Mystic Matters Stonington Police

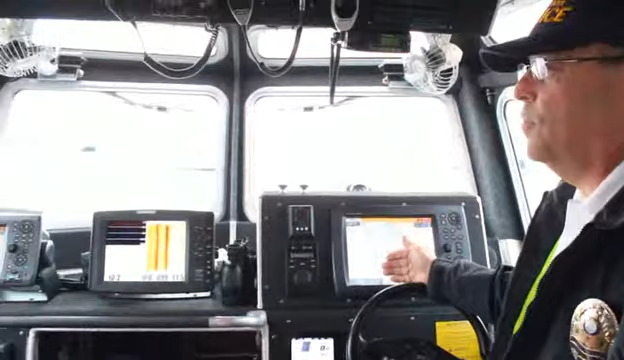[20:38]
We can get infrared. We have FLIR on this vessel, which gives us night vision. And we also have on here depth.
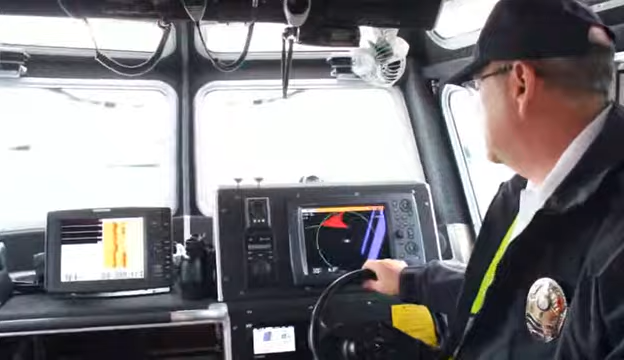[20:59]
Just simply turn and you'll see we have radar. And we can overlay the radar over the top of the chart that you see.
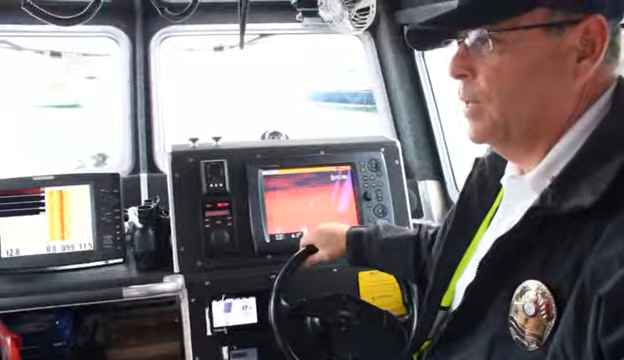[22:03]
And that's great to have in case we've got to go out and look for people and bodies, or we're looking for someone who might be stuck out there in a boat.
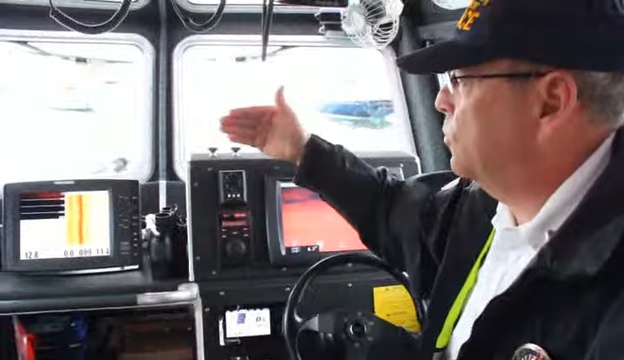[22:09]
The body heat would pick that up and see the person.
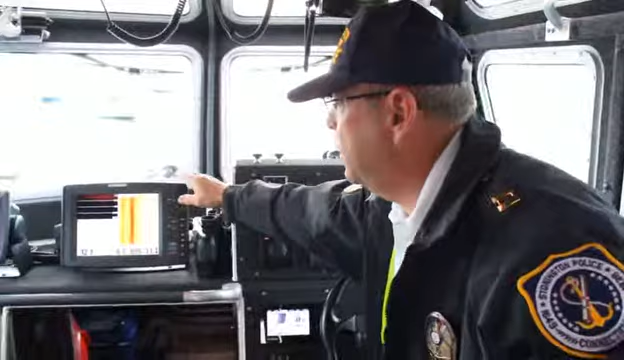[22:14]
And then over here we have the hummingbird system, which is gives us depth and it gives us a picture of the bottom as we go along.
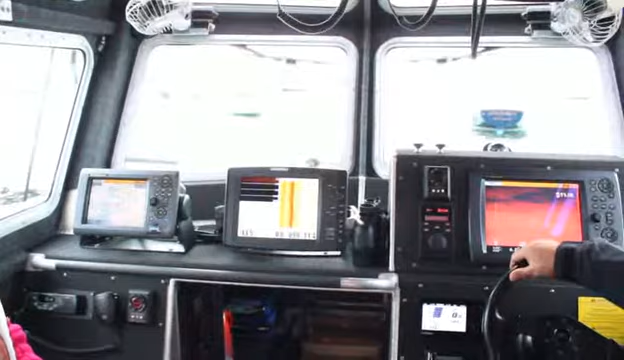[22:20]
So we have to look for something on the bottom. It is very good at picking out images of, could be whatever it might be, evidence, bodies, some boat that sank, anything like that.
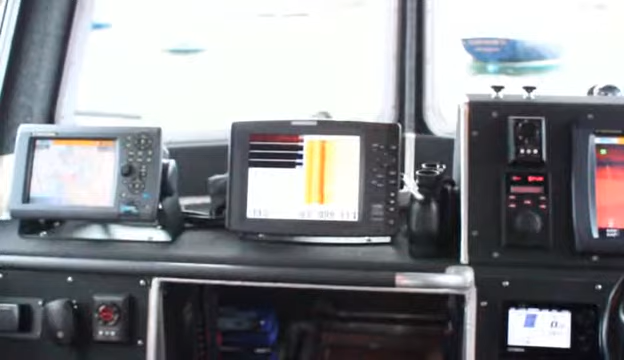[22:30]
We can pick it up on the bottom as well as depth.